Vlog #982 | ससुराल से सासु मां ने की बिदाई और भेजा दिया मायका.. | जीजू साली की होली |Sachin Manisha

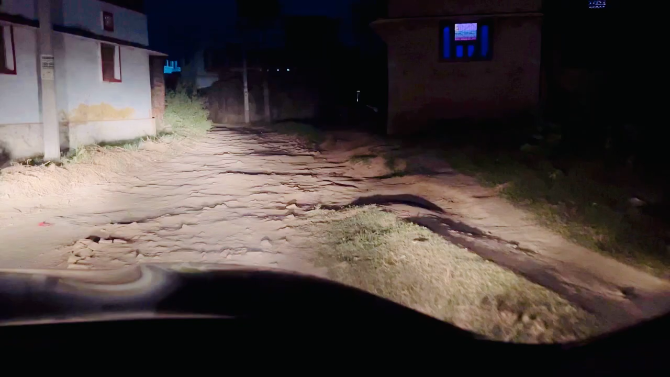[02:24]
तो दोस्तों हम लोग आ चुके हैं सड़क पे, और पिछले कई किलोमीटर से ऐसे ही सड़क है। तो हमने सोचा था कि सड़क सुधर गया होगा, लेकिन यहाँ की सड़क तो भाई साहब समझ में नहीं आता कब गाड़ी ठुक जाएगी नीचे से,
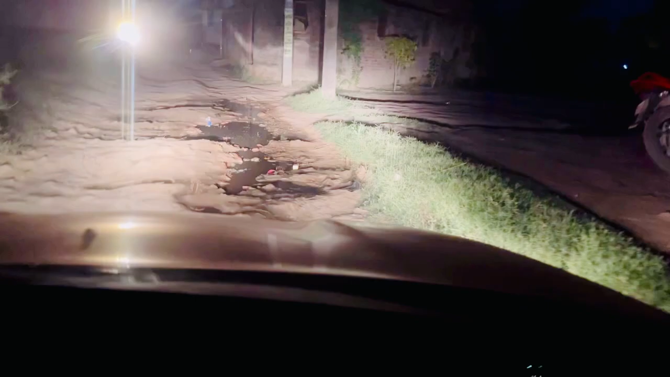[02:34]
और सामने से गाड़ी और आ रही है। वाह,